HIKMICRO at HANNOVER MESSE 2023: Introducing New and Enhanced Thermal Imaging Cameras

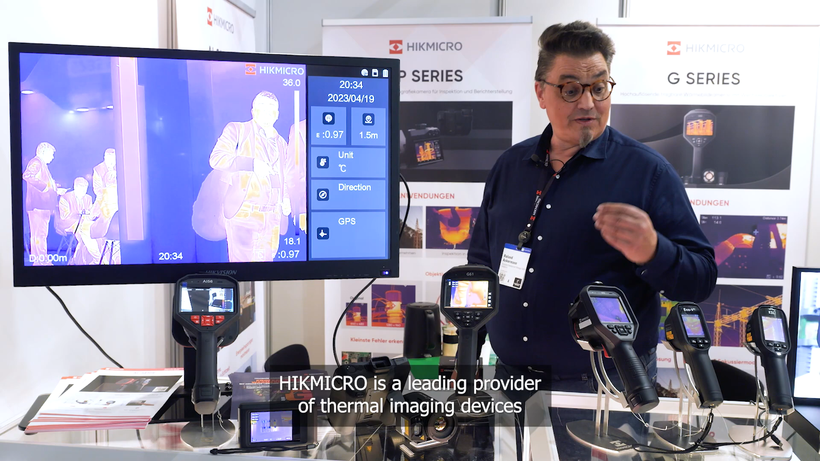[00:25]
HIC-Micro is a leading provider of terminal imaging devices and also terminal imaging solutions.
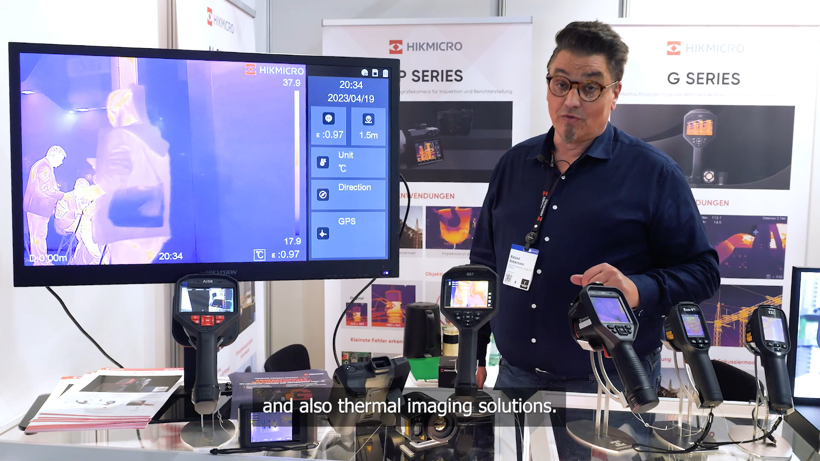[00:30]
On screen: scale top 37.9°C, scale bottom 17.9°C
And worldwide we are present in over more than 100 countries and nations.
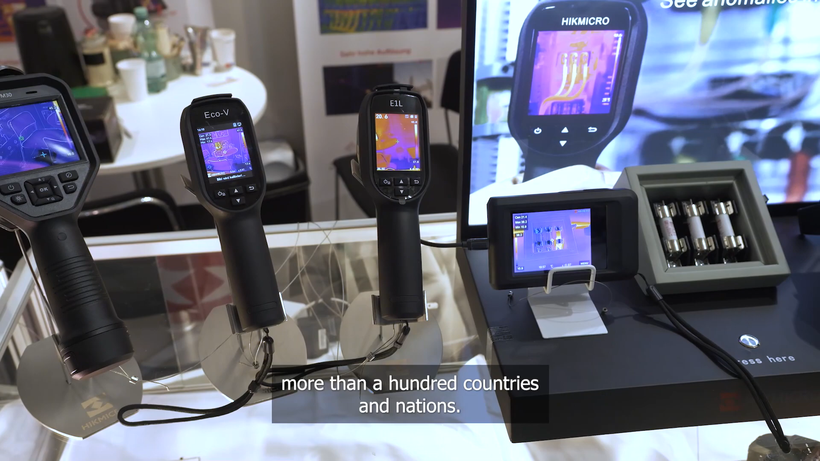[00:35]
We have a new range of product lines.
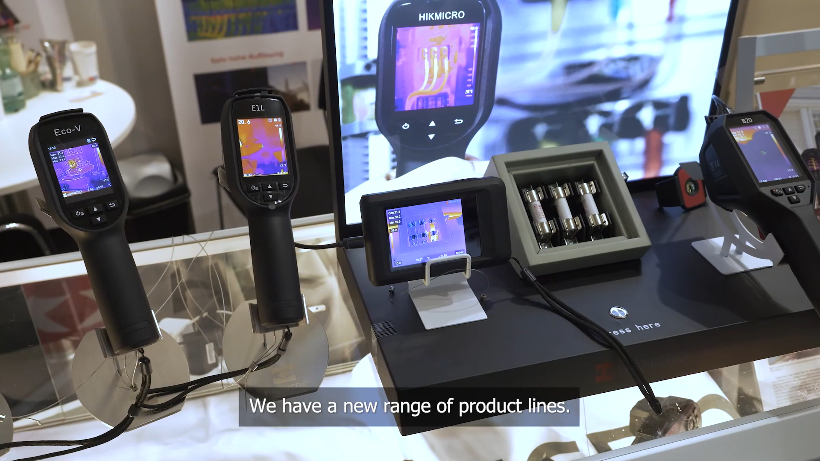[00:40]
Here the SP series, a camera for professional inspectors with rototable lens.
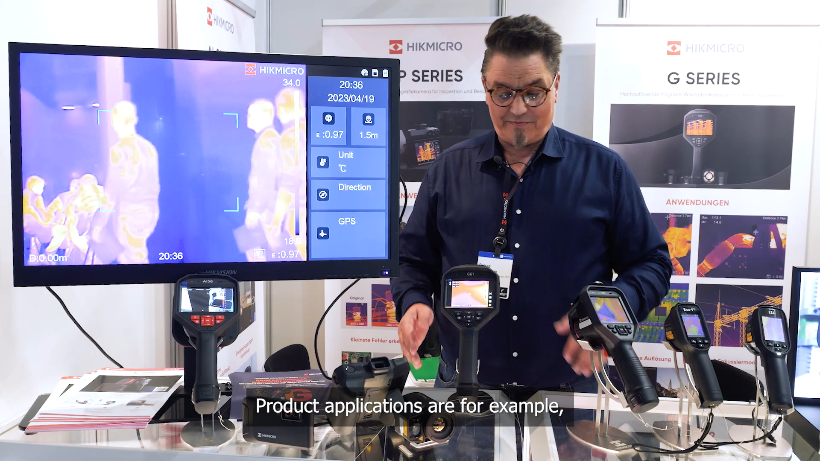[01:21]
building inspection,
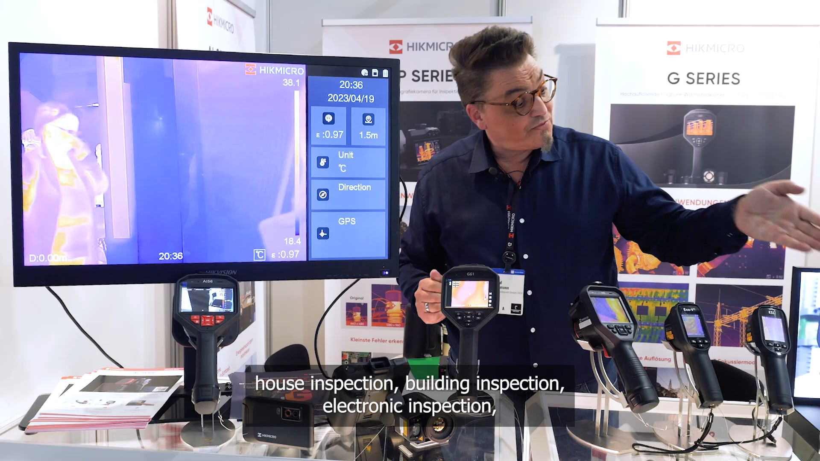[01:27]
On screen: scale top 38.1°C, scale bottom 18.4°C
electronic inspection, automotive inspection and predictive maintenance.
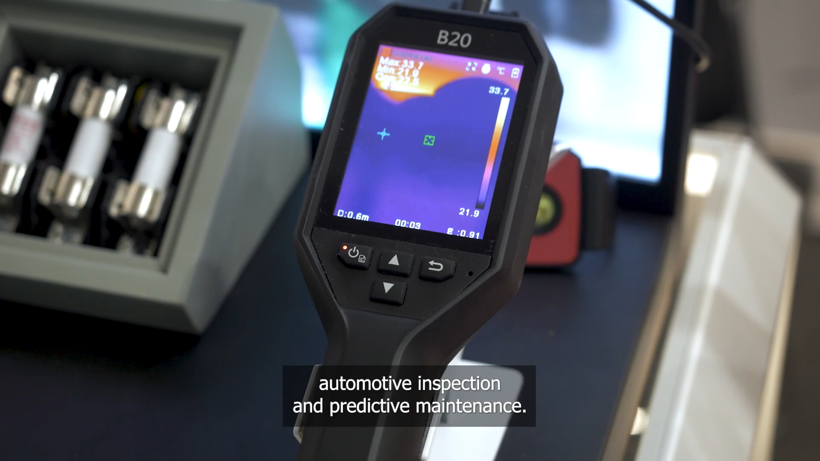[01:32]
So you can easily detect which engines will
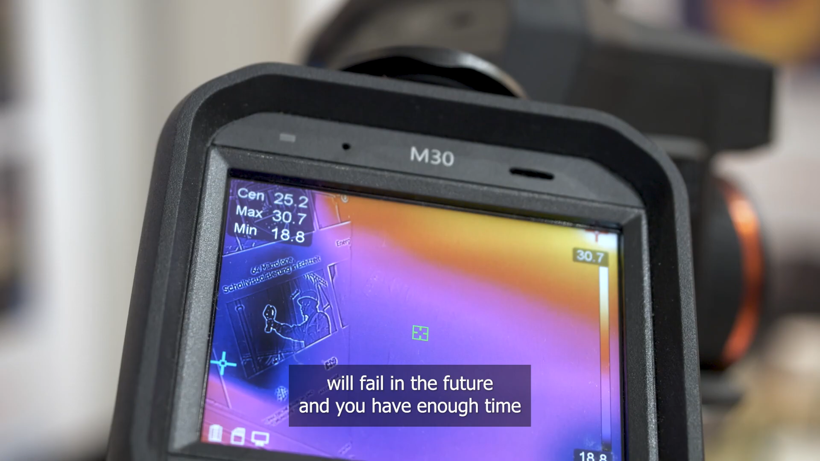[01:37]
fail in the future and you have enough time to replace these devices.
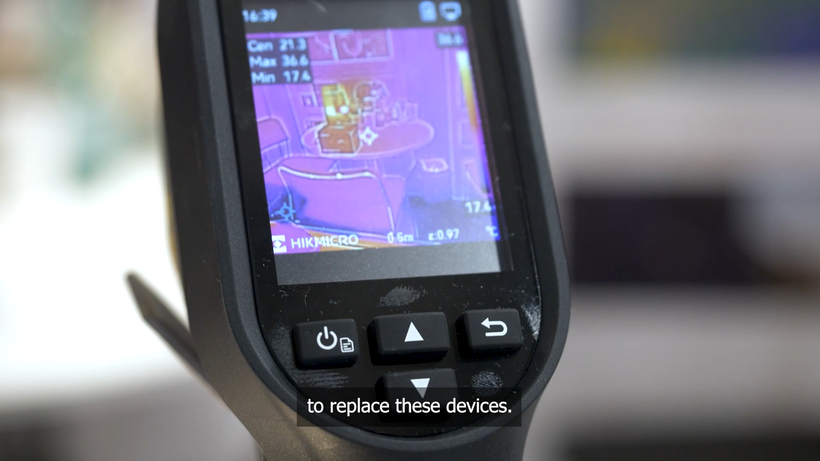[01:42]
Here in our SP series, this is for house inspection.
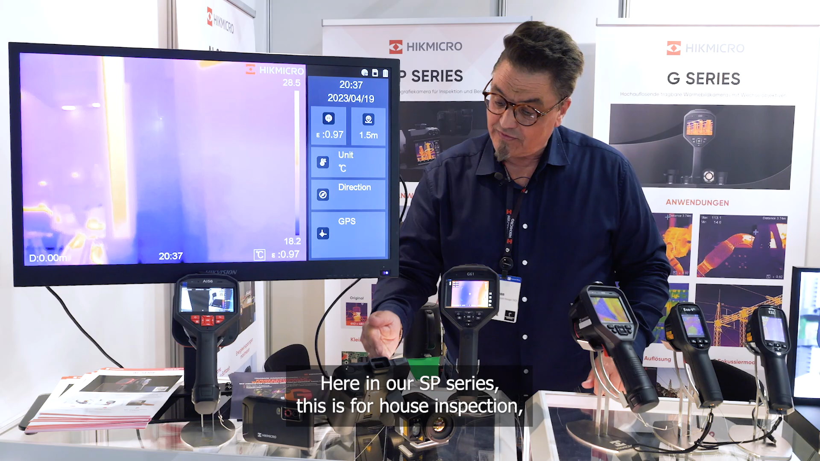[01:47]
Very accurate in plus minus 0.1 degree.
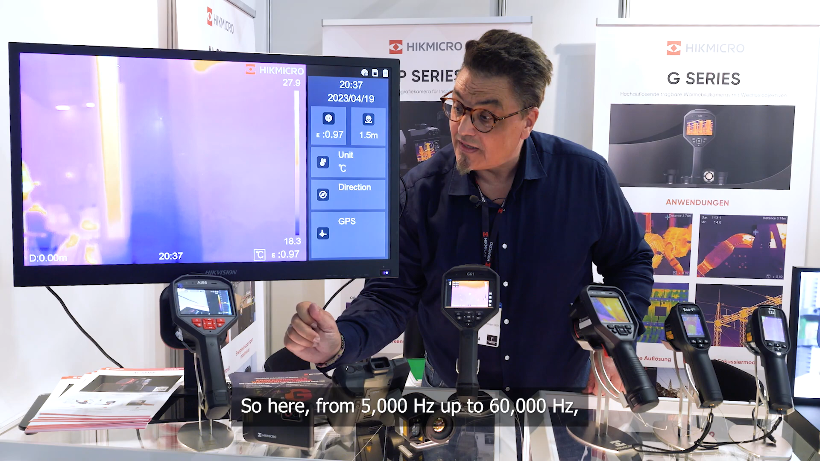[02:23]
Hertz up to 60,000 Hertz, we can detect air leakages. We can detect in predictive maintenance